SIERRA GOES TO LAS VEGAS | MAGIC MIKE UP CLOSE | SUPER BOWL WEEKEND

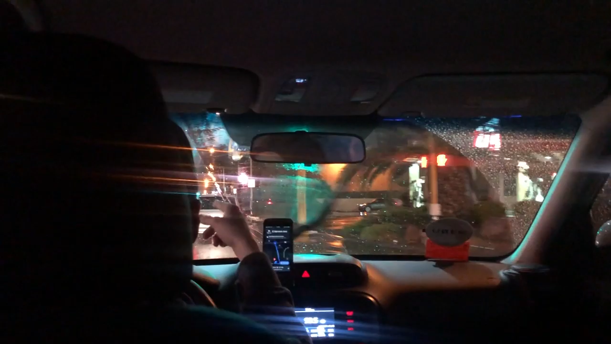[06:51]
to downtown it's our uber ride and it's currently raining outside oh wow